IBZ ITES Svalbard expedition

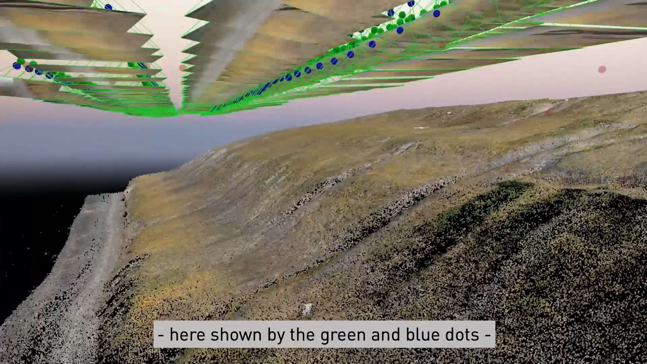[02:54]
Based on a systematic grid of images, here shown by the green and blue dots, that are taken by an unmanned aerial vehicle,
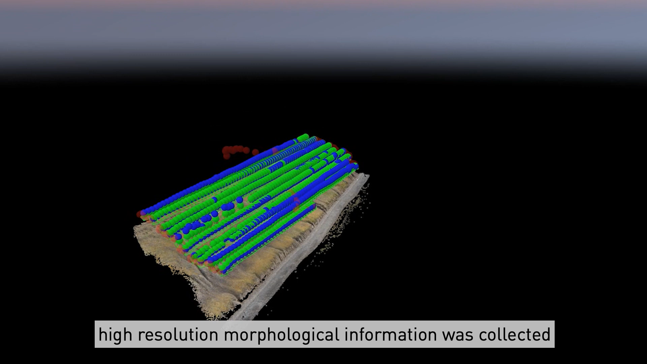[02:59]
high-resolution morphological information was collected to identify and monitor the spread of invasive alien plant species.